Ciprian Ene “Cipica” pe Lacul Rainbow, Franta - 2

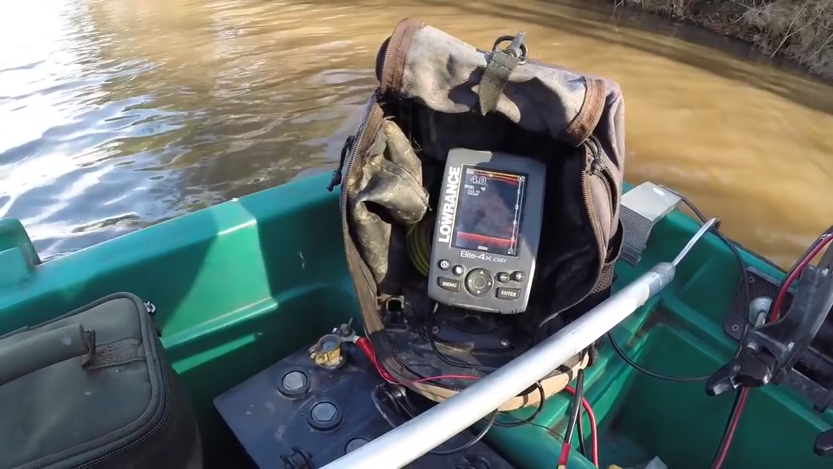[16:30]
Aici se poate vedea coroana unui alt copac, dar acest copac nu ne interesează,
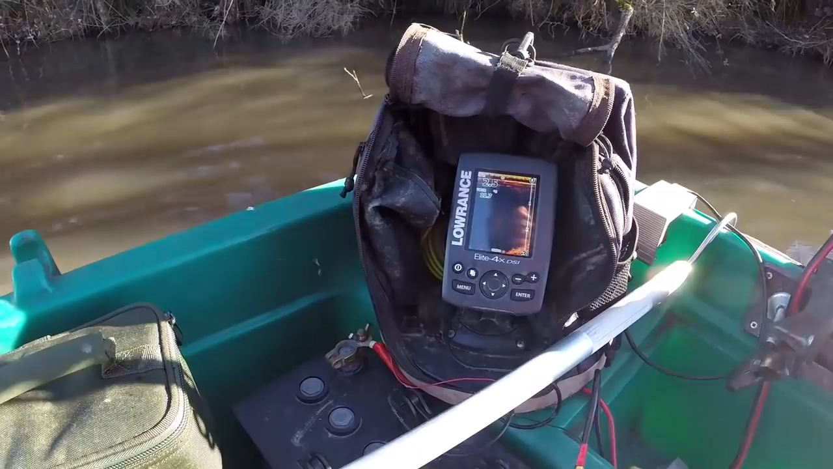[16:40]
pentru că fizic nu am putea să scoatem un pește de aici dacă am avea trăsătură. Canalul începe cu apa adâncă de 2 metri jumate.
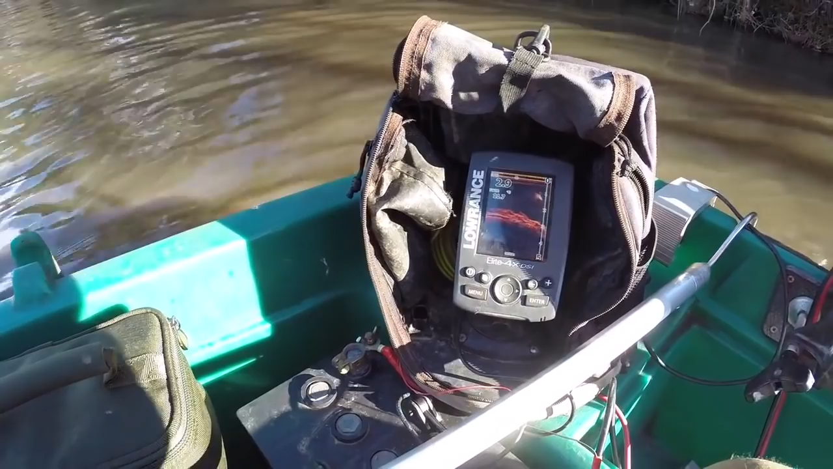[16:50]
Există o cădere, uitați pe această cădere, pe acest prag, este plin de copaci, rădăcini,
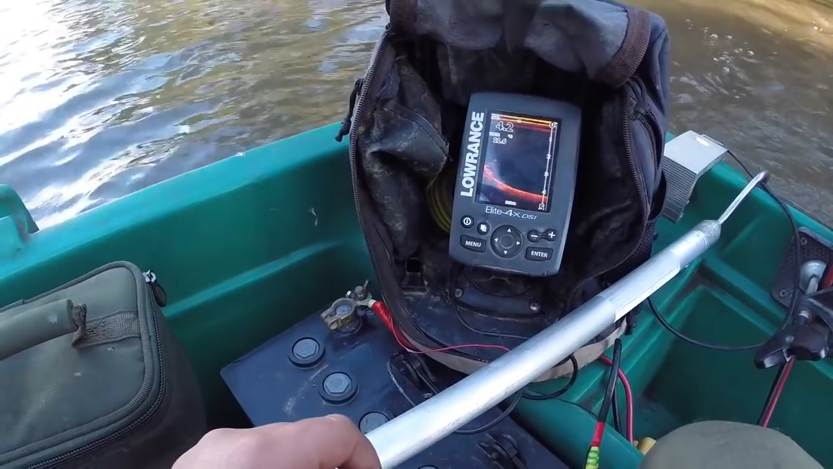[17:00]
pe care într-un fel sau altul va trebui să le evităm. Ei bine, încă un prăguleț și mergem
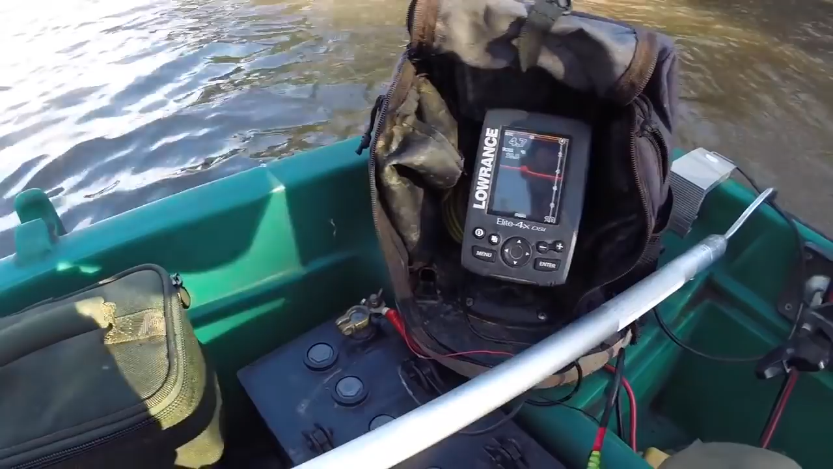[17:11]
până pe partea cealaltă a canalului,
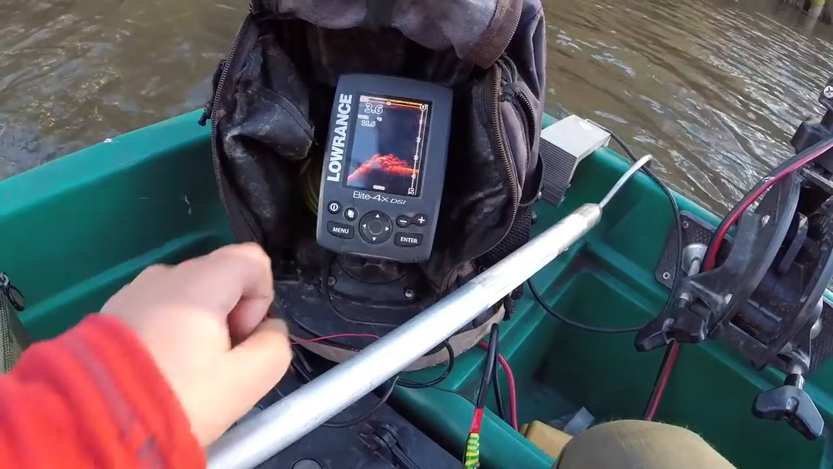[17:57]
Tot ce se vede aici sunt agățături, crengi, și
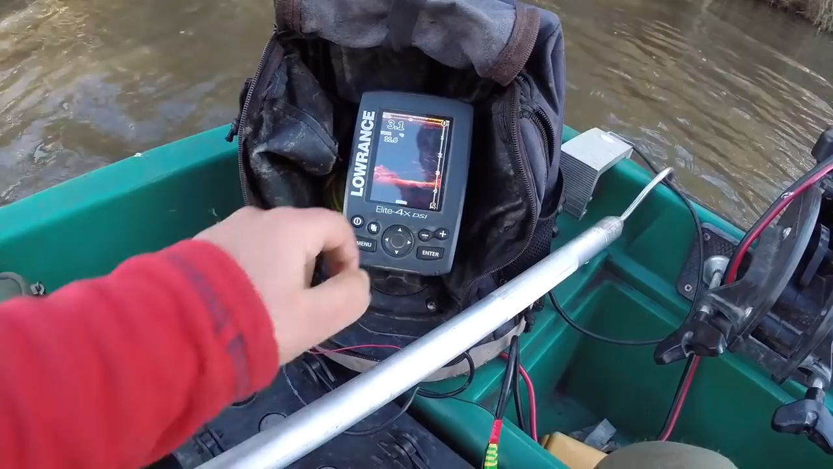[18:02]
copacul nostru în sens invers de data asta.
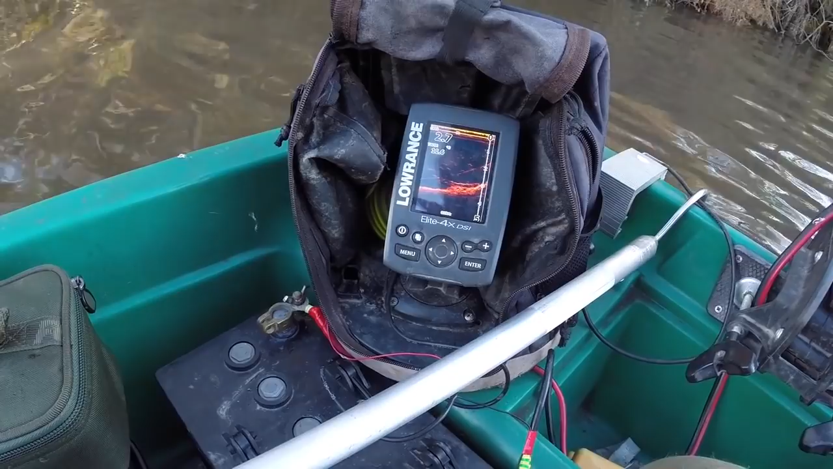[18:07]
Copacul nostru în întregime.
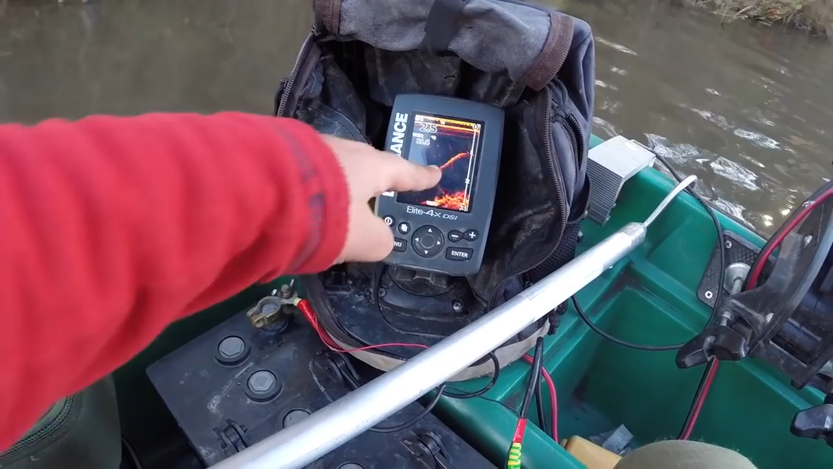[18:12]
Asta deja este trunchiul. O agrafă rapidă aici, pentru că îmi place să